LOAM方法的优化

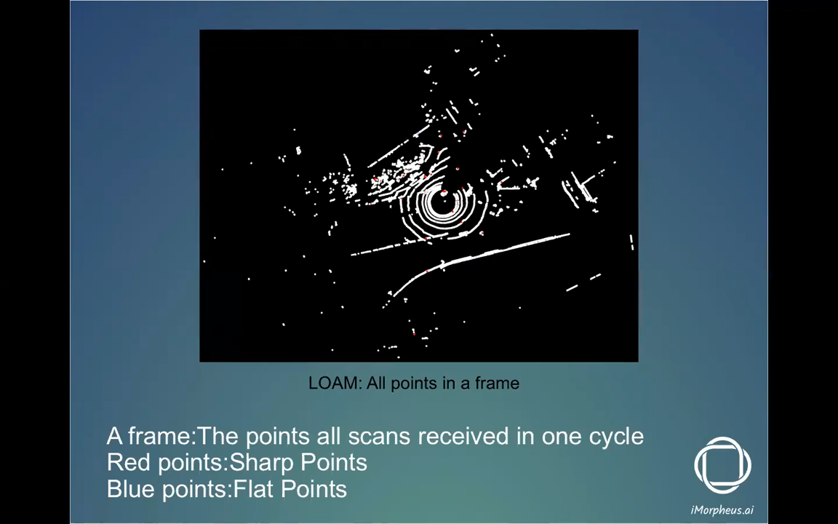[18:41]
就是说这是一帧点云中的所有的点，其实我们可以发现很多点，它下面几条线基本都是在附近的地上扫的。
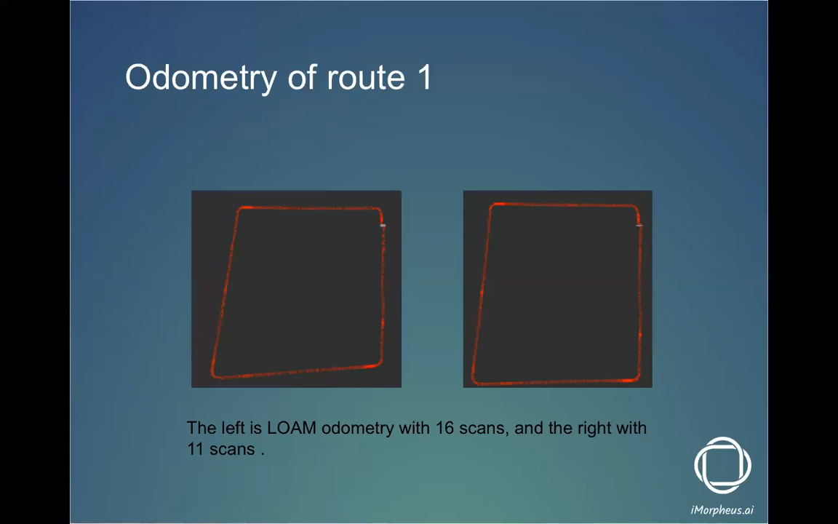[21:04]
当然，这个图其实是个 3D 的，这样看其实有点不准。我这个角度可能调的也不是太好，不是从同一个视角观看的。我们可以看一下下边的，就是说局部的一些轨迹。左边的仍然是16条线的数据，我们发现其实它是不但没有闭合，而且还有一个明显的，就是说偏转角度吧。因为我们可以看一下前面的我们的类似一个国王的数值这四条。
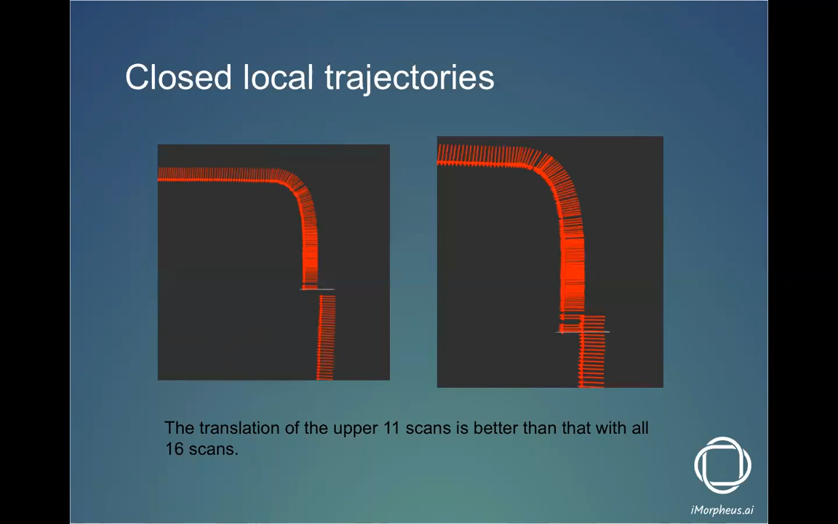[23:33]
那个倒不影响， 但是这样可以很明显的看。 我看过视频，大概是在路口的位置是停的。比如说我们开车的时候会有视频记录嘛？对，就说你开始位置跟结束位置都有视频记录。然后这个是从另外一个角度，就是说垂直高度的一个偏移吧。左边这张图角度没有调整很好，不过也可以看出来，它大概会向上偏个6、7米左右。然后右边这张图是11条线跑出来的。
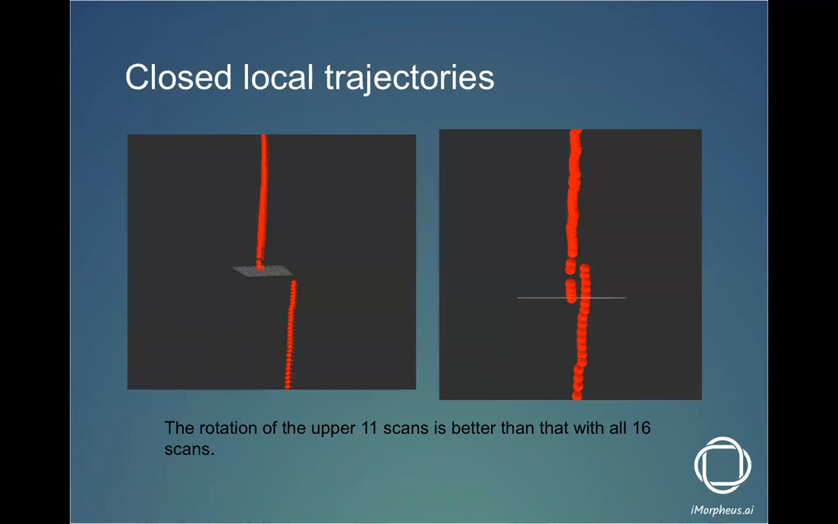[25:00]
啊， 对，用相对的方法来，不过从整体上还是能看出一点，应该， 你在这上看是变好， 对。 然后前面是 Dormitory 看的是变好了，因为去掉11条线了嘛，然后但是会去掉11条线，对，去掉5条线，但去掉5条线会不会对 mapping 产生影响呢？我们也可以看一下，左边这张图就是16条线的，
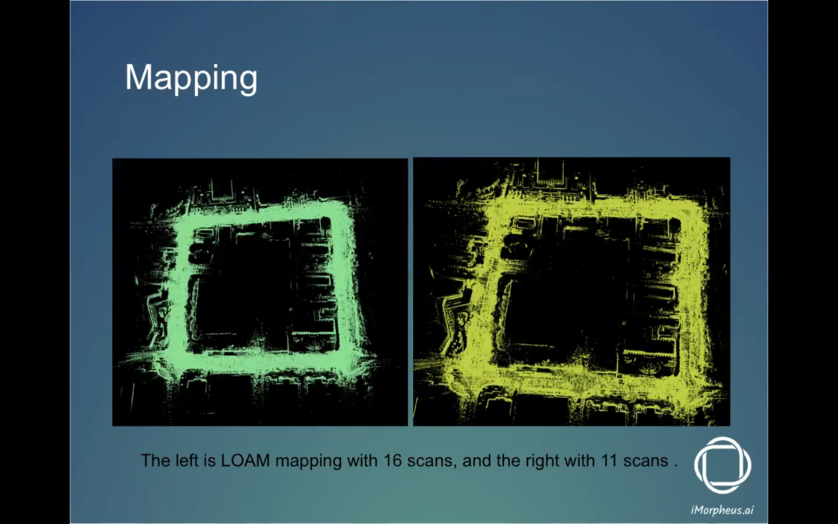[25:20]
然后右边仍然是11条线的数据，然后我们从局部可以看一下。局部明显左边会有一些动态的扰动点会比较多一点，然后右边而街道上就比较干净，就是说动态点也会比较少一点，而其他的就是说水平方向以上的那些特征两者是没有差异的，
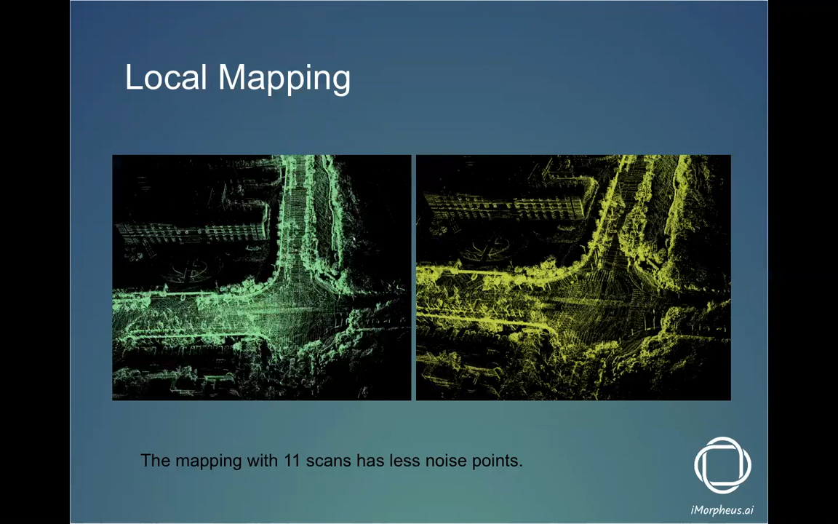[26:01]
不会，而动态点会减少，所以说去掉五条线的做法应该是会收到更好的效果。然后我们可以看路线二的一个结果的比较。
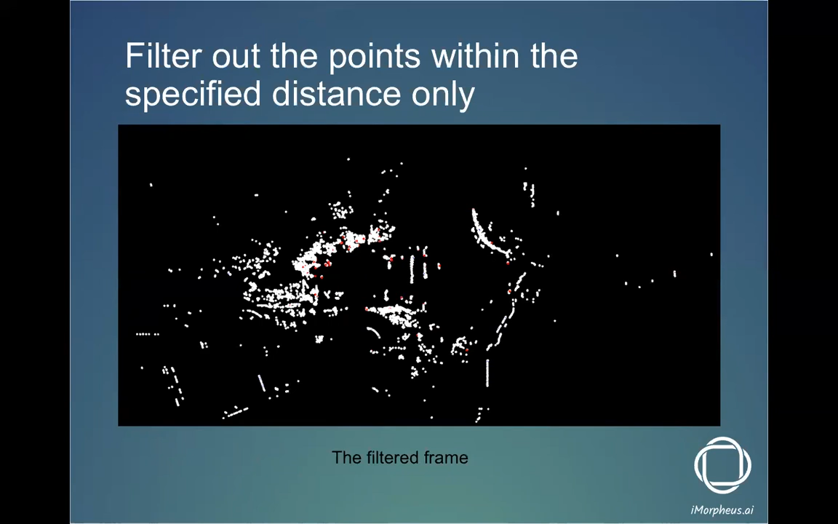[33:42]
对指定距离以外的网格我全部保留，这样保留的点应该就是比较多的。然后我们下边可以看一下这个结果，